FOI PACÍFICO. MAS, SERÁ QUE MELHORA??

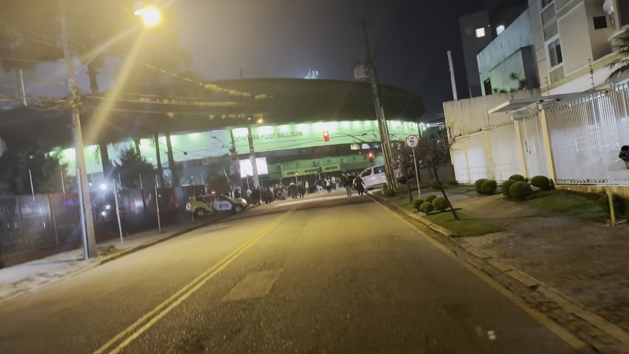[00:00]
Chegamos, rapaziada, chegamos. E ó, e tem gente aqui, hein? Parece que o protesto vai acontecer. Manda um salvezinho, Dante.